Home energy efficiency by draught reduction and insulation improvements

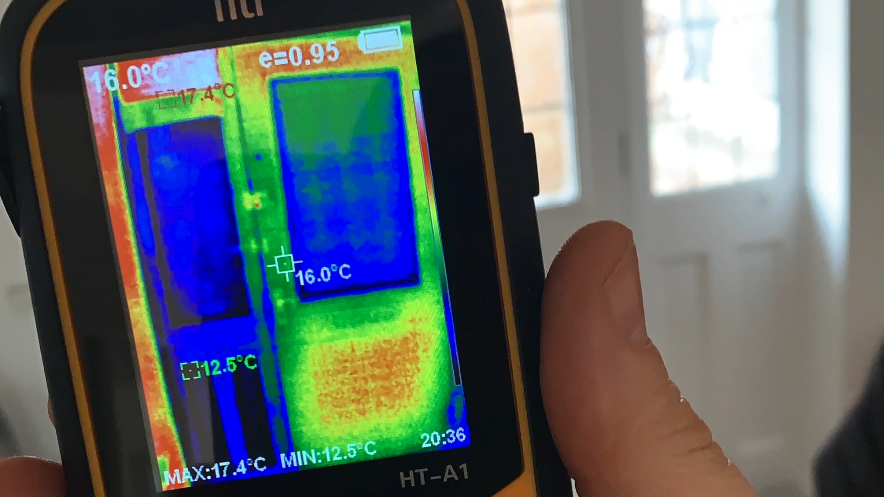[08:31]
On screen: spot 16.0°C, max 17.4°C, min 12.5°C
On my camera the areas with the maximum minimum temperatures are identified by square and the temperature in degrees centigrade alongside it. So the hottest part of the ceiling is 15.7 degrees centigrade, that's 60 degrees Fahrenheit in old money, and the coldest is 12.7 degrees centigrade.
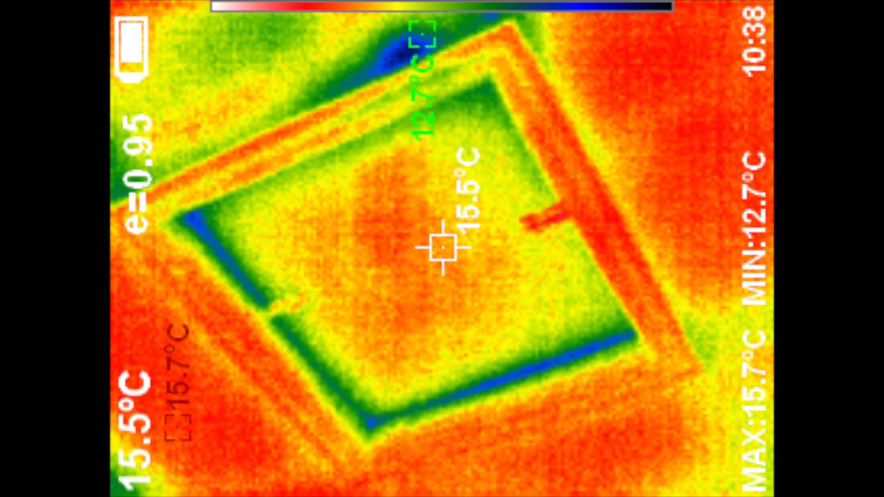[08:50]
On screen: spot 15.5°C, max 15.7°C, min 12.7°C
I can see from this image that there's a small area of insulation around the edge of the loft frame that I need to improve as well as the edges where the cover meets the framework. It's a shame I didn't take some before thermal images as the majority of the photo would have been blue or black.
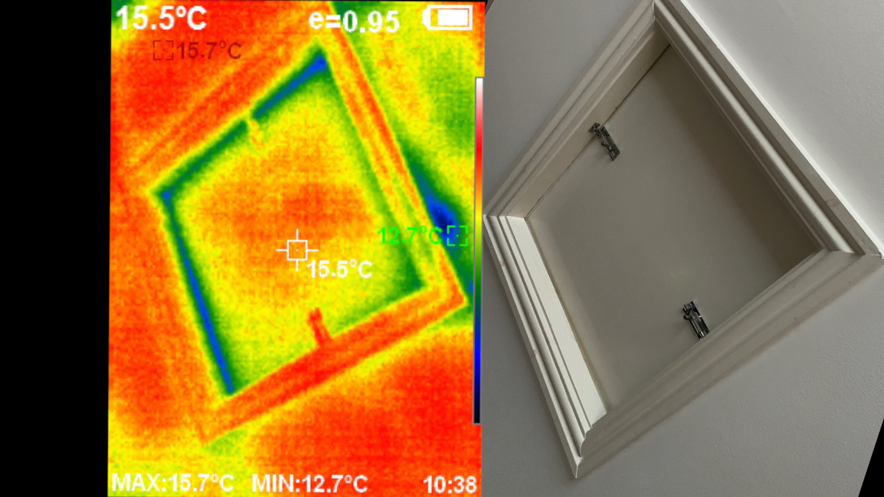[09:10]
On screen: spot 15.5°C, max 15.7°C, min 12.7°C
Incidentally this photo was taken when the outside temperature was zero degrees centigrade or 32 degrees Fahrenheit to give you a reference point for the temperature differential between inside and outside.
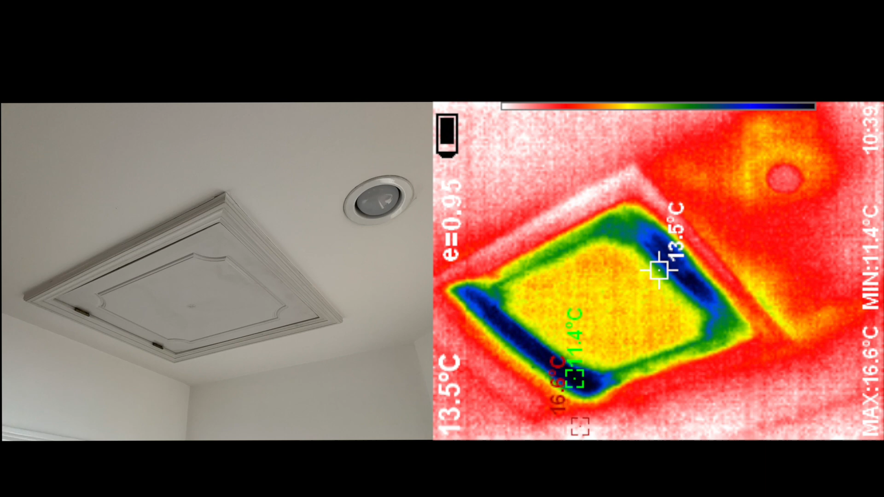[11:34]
On screen: spot 13.5°C, max 16.6°C, min 11.4°C
There's a spotlight to the right of it that has a downlighter cover on it and is fully insulated. In this photo the middle spotlight in the photo is
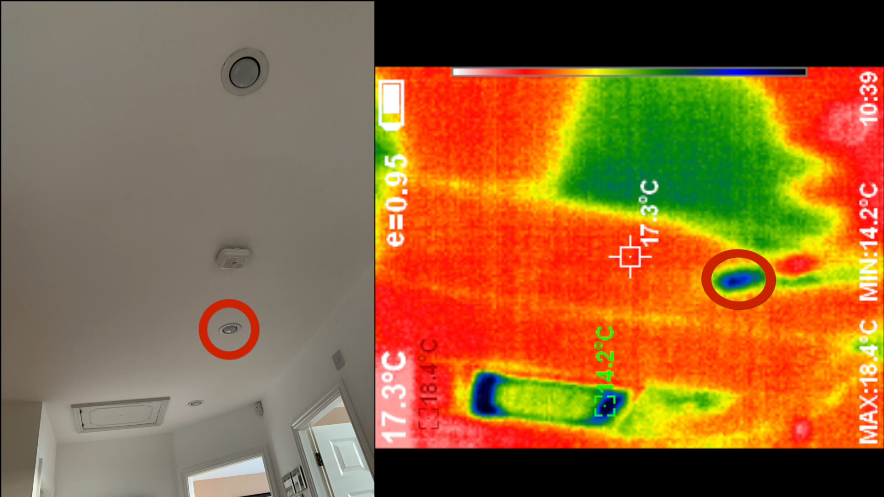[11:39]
On screen: spot 17.3°C, max 18.4°C, min 14.2°C
situated really close to the cold water storage tank. So too close to get a downlighter cover over it without hitting the wooden framework which supports the water tank. So not the best position but hey. But just look at the difference between the two downlighters. In a thermal image photo you can really see the colder areas. That blue circle is the downlighter with no cover or insulation near it. I will replace these downlighters with similar ones I put downstairs, you know the sealed units.
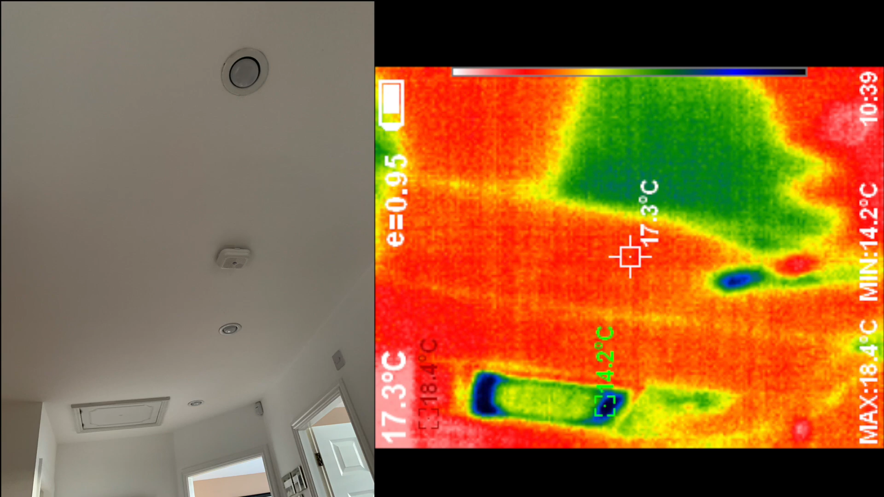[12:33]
On screen: spot 17.3°C, max 18.4°C, min 14.2°C
That's the green patch that you can see in the foreground of that thermal image. I did encase the wooden framework that the tank was sitting on insulation so there's less spill out into other areas of the loft.
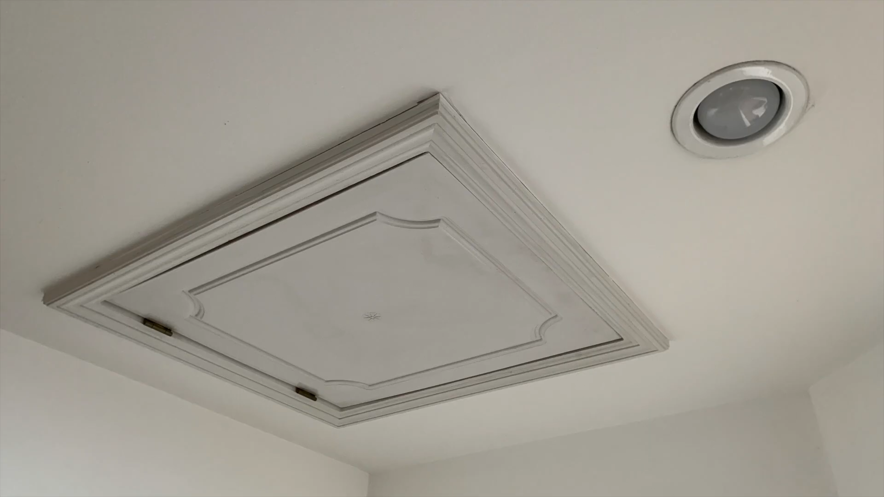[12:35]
Coming back to the loft hatch I really need to improve the insulation around here. I've not done anything with this yet. It's a work in progress.
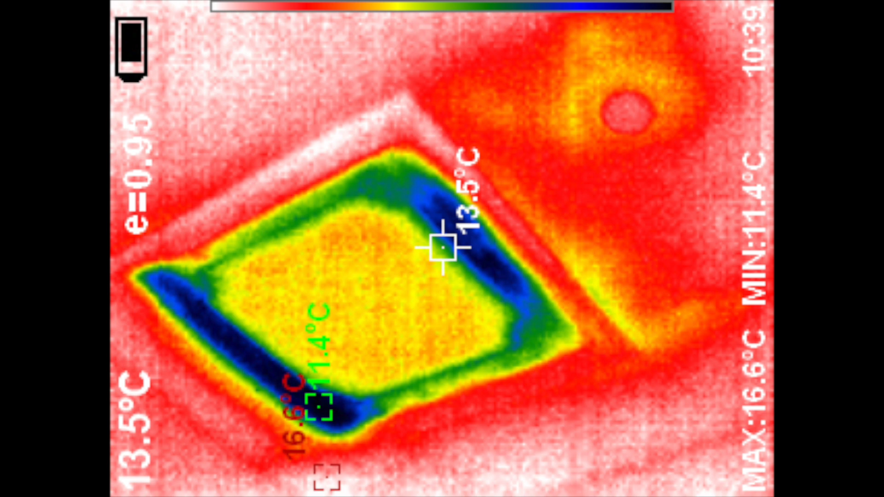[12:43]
On screen: spot 13.5°C, max 16.6°C, min 11.4°C
You can see how much cooler the surrounds are.
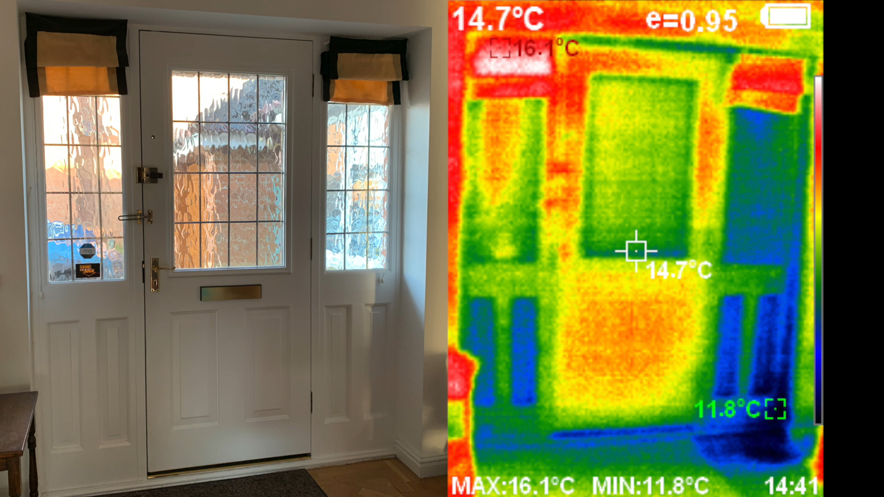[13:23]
On screen: spot 14.7°C, max 16.1°C, min 11.8°C
You can clearly see in the thermal image that there's a lot of dark blue areas, lighter blue and green areas that are getting cold air coming into the house and creating cold spot in the frame and surrounds. This is the outside looking back at the old front door. These sort of inside and outside images were taken when the outside temperature was 7 degrees centigrade and 44 degrees Fahrenheit. You can actually feel the draught coming in past the door seals and you could even see daylight under the bottom of the door,
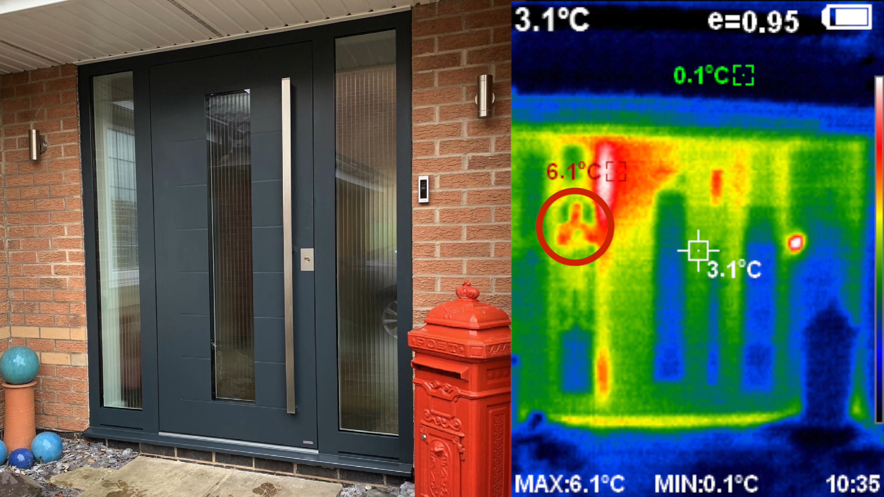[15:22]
On screen: spot 3.1°C, max 6.1°C, min 0.1°C
degrees celsius at the very top of the picture which is our plastic guttering on the outside of the house. Just on the left side of the thermal image photo you can actually see my reflection in the window. I'm holding the camera with two bare hands and no gloves on. The middle portion of the door is 3.1 degrees centigrade in temperature. This is the inside shot taken at the same time when it was 0 degrees celsius outside. The coldest part shown in blue is right at the bottom of the frames on either side of the door at 10.6 degrees celsius. The important thing here there is no drafts.